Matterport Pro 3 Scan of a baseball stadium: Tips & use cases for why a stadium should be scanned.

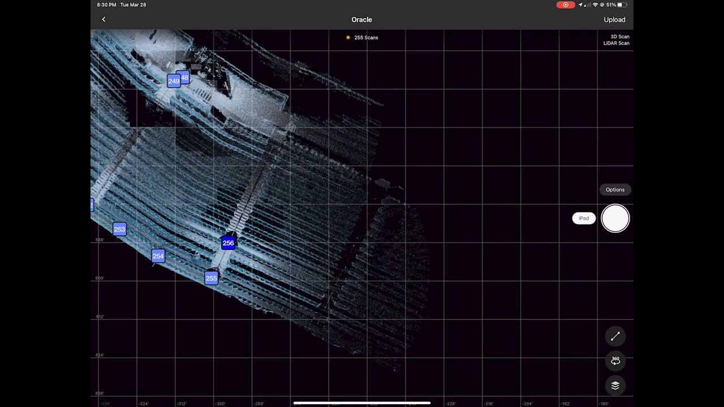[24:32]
So we had to wrap up this day and do a hard stop. I could have picked up where I left off the next day, but I figured at some point, hopefully I'll be back and I can kind of fill this in just to satisfy my own desire to have a completed tour.
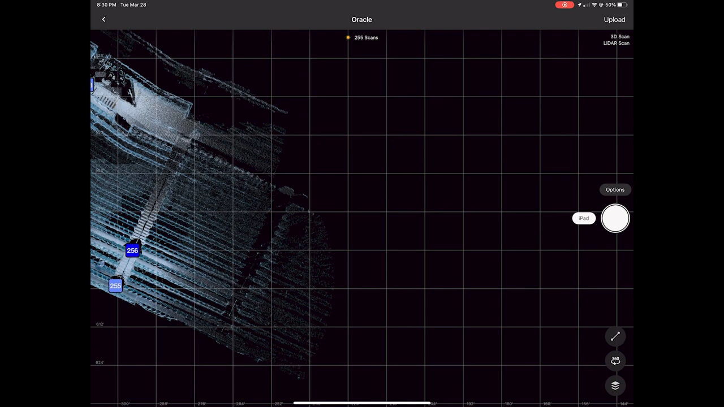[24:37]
Now, this is the level that you walk in on before you go up to the nosebleed seats. I think they call it the view box reserve. So there's about two or three rows of seats, um, in front of this walkway. And, uh, behind all these seats is the upper concession area, which we didn't need to scan.
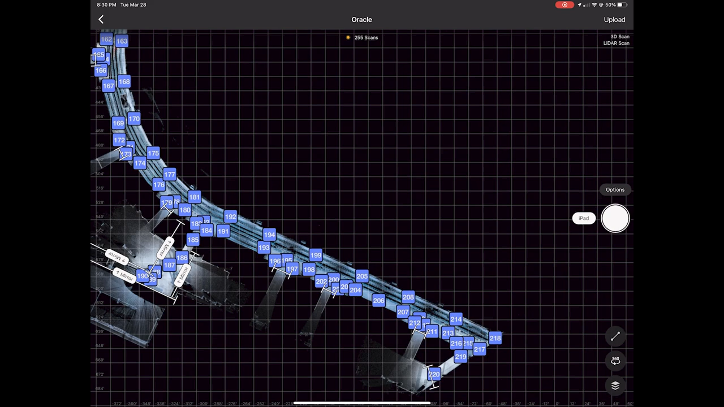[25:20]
Uh, but we didn't end up needing to do that. So that's why you see very few scans in those areas.
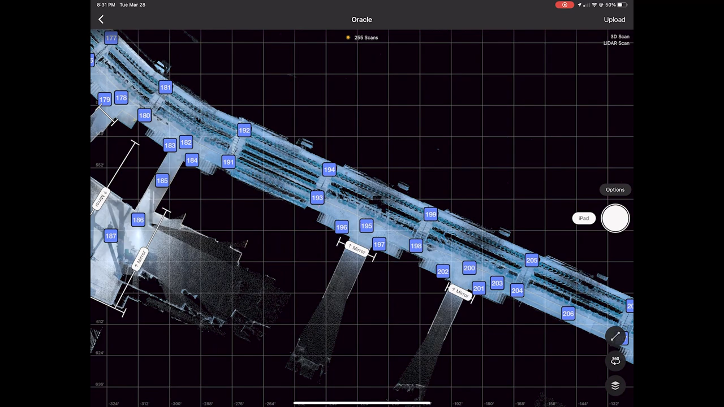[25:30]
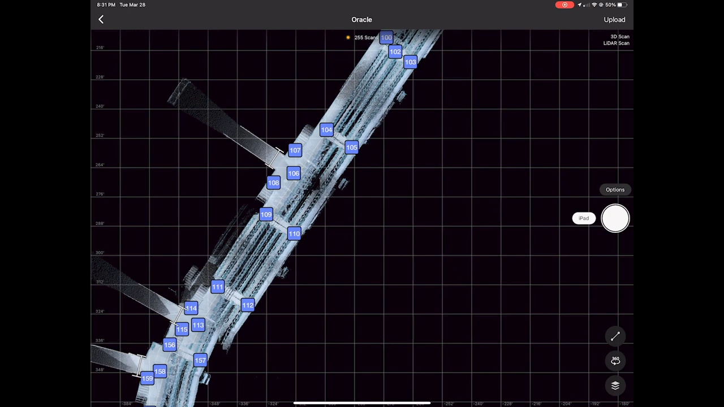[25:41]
I didn't get a lot of, uh, misalignments in these areas. However, there was a lot of scans just because, um, I was scanning, you know, for example, where 44 is, that's to show, uh, the hallway that goes out to the, um, concession area. But 45 is to show the start of some steps. So is 43, I think. So there was a lot of, um,
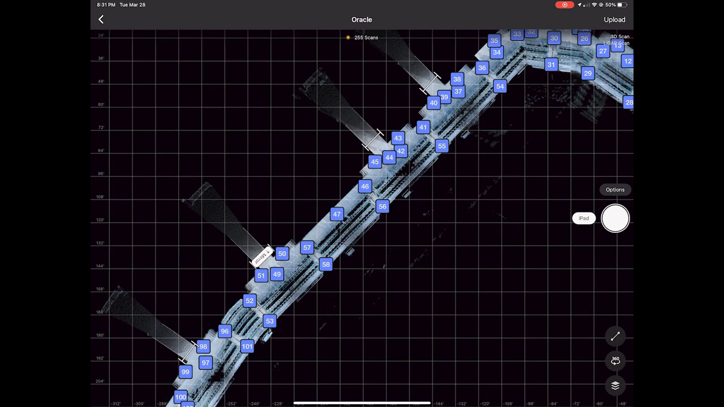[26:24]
scans close together just to show pathways up to certain areas. And it did, uh, add a little bit of time to the, to the scanning to have so many scan points in there. This is the club level. And as you can see, it's a new tour. Uh, there's about 50 scans in this area. And it wasn't accessible via a connected pathway to the previous scans. I had to come out of a doorway and then make a pathway down a row. And you can see in scans 39, 38 and 37, that kind of exemplifies that.
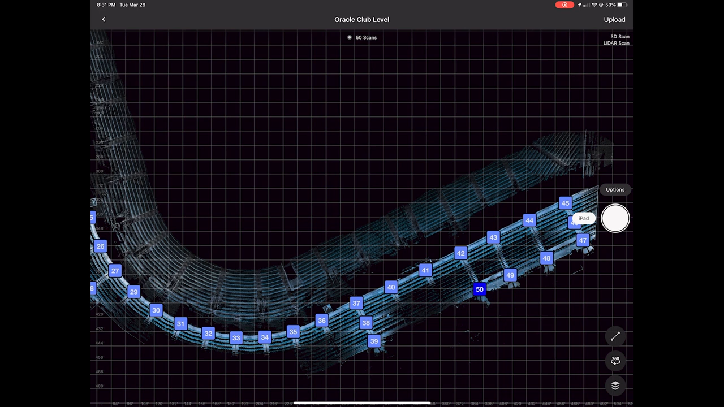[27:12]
And that's what we're going to see here. It is interesting that by putting the camera at the edge of the railing, you are able to get a lot of data into the lower area, as you can see in the mini map.
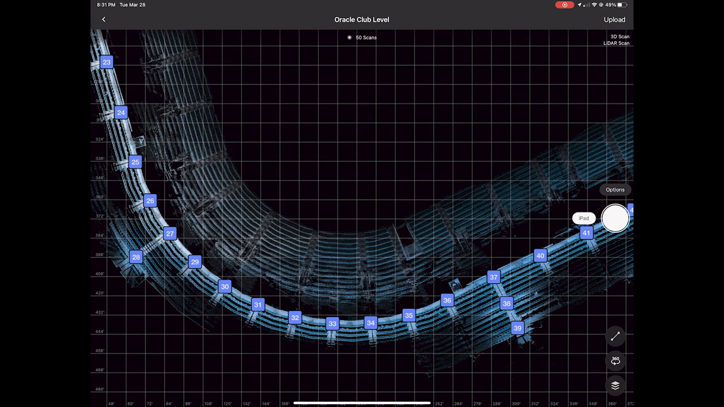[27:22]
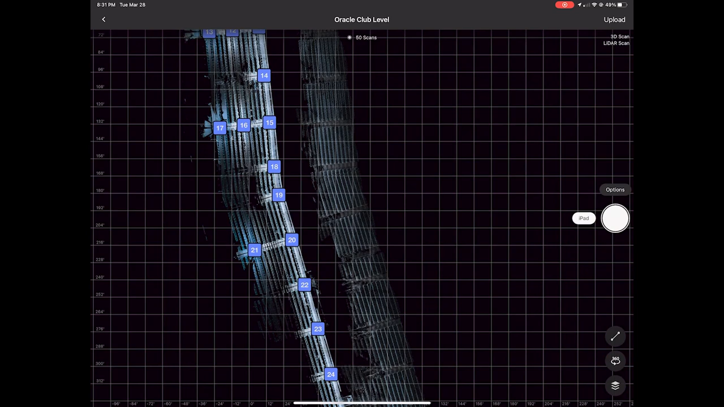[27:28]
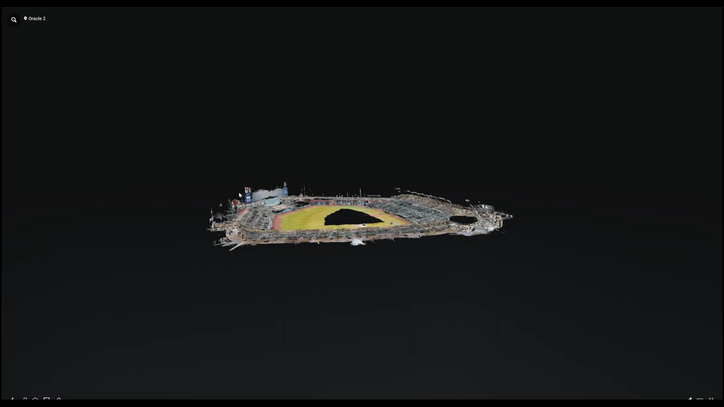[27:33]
So here's the process tour that Matterport provided.
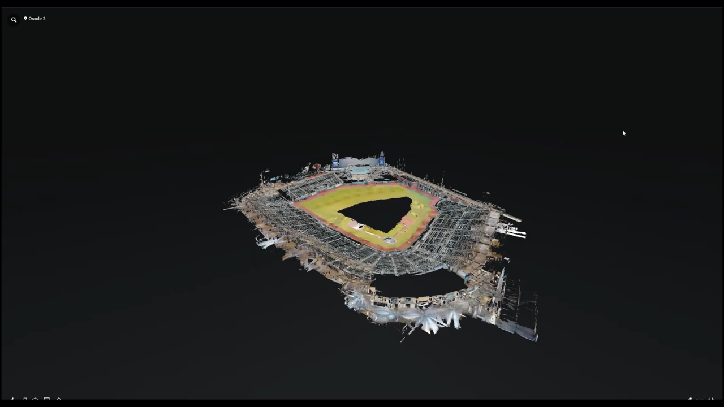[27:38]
This is just one of the tour links, which covered the lower bowl.
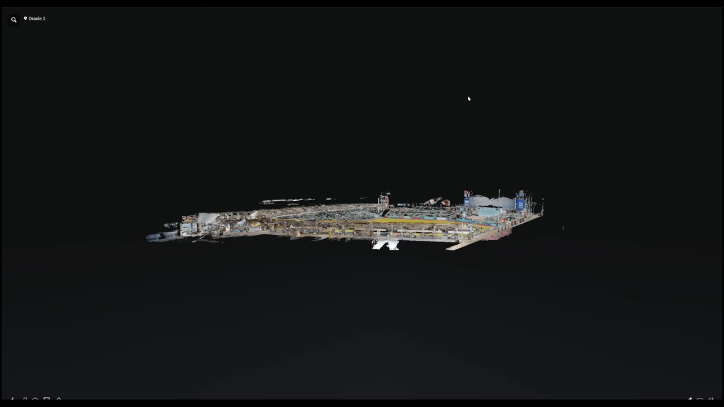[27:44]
Those first, uh, two floors is what I called them.
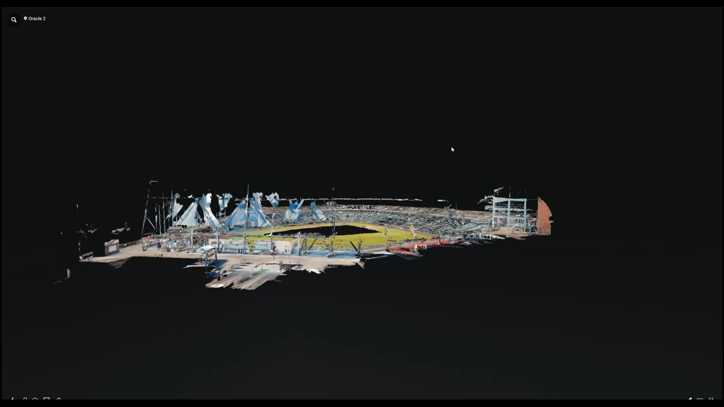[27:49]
Uh, and you can see the, the black hole in the field area where the camera didn't pick up.
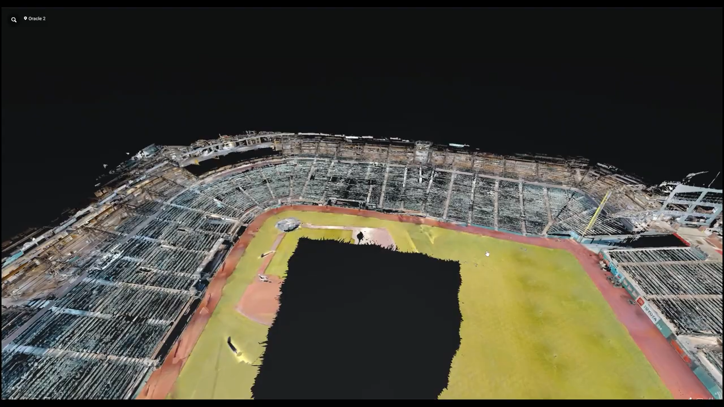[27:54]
Um, and you can see a few gaps in, in data, a few black areas,
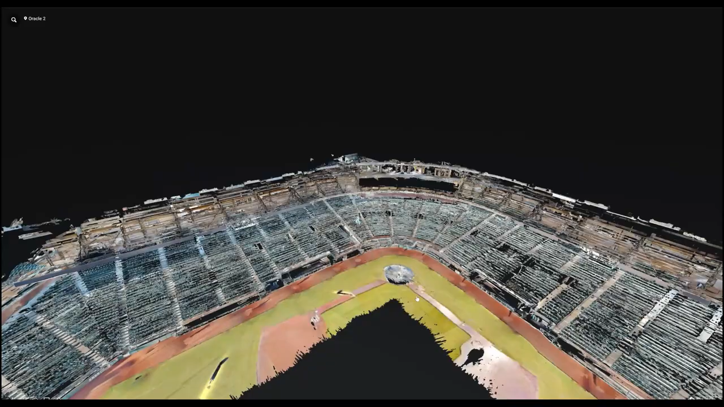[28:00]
uh, that might've been covered on other scans.
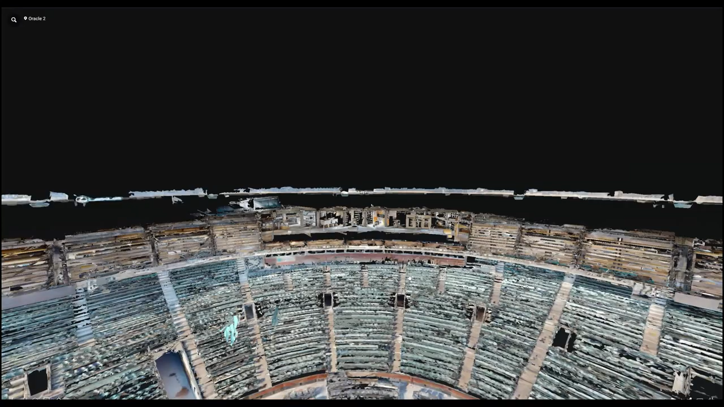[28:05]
This particular one here in the center was, um, uh, like a tower inside that concession area.
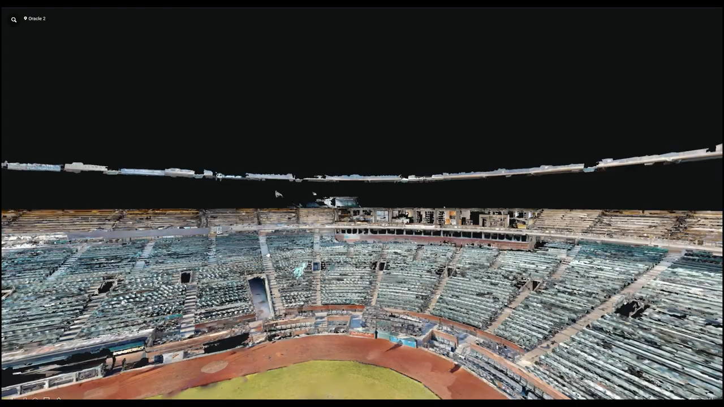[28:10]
So there wasn't any way to get that data, uh, because it wasn't what the client needed. Um, but yeah,
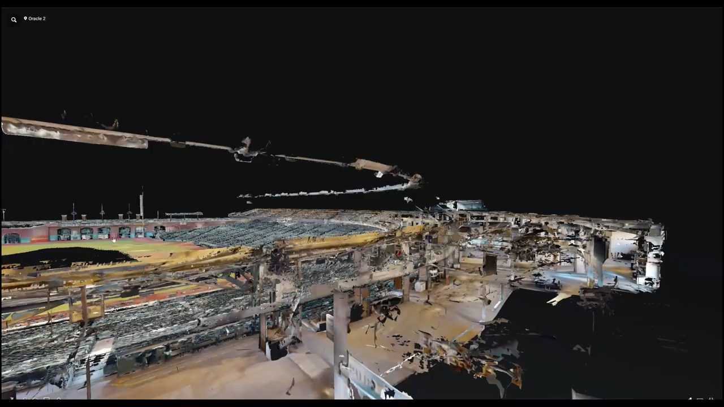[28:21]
this is pretty much the entire one scan.
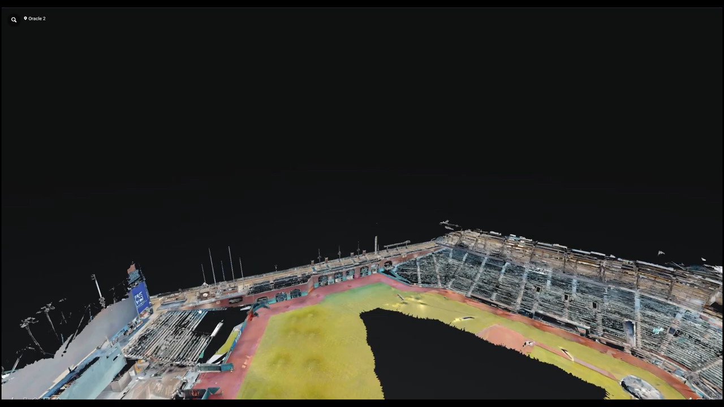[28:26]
This was the 360 scan portion of the tour.
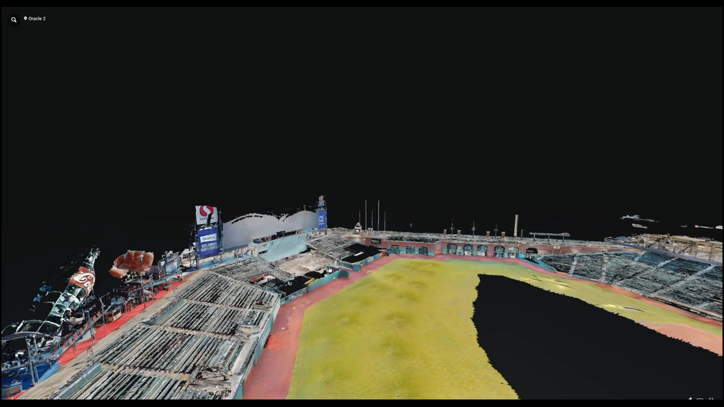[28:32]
You can see a part of the scoreboard that it did capture